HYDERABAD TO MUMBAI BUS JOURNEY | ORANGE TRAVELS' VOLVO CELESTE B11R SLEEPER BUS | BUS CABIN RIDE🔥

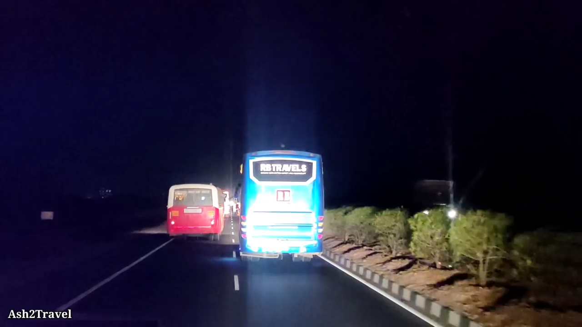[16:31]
सो एक्चुअली ये आवाज़ जो आ रहा है, आई थॉट कि हमारे टायर का कुछ हो गया, बट एक्चुअली ये BR ट्रेवल्स जो है हमारे आगे वाला, वो उसके टायर का है. सो इफ़ यू सी द राइट साइड का टायर जो है, यू कैन सी वेयर एंड टेयर हुआ है.